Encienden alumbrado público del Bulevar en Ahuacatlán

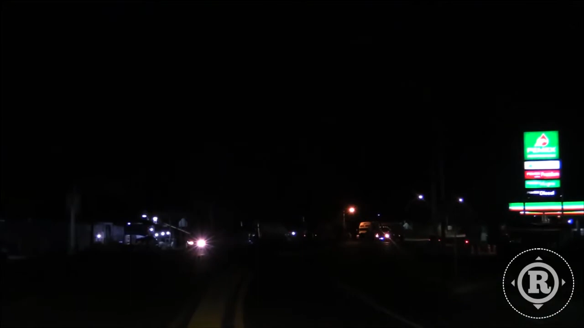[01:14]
Lo importante es que ya gran parte, como ustedes se pueden dar cuenta aquí a mis espaldas, la gran parte de las luminarias están encendidas.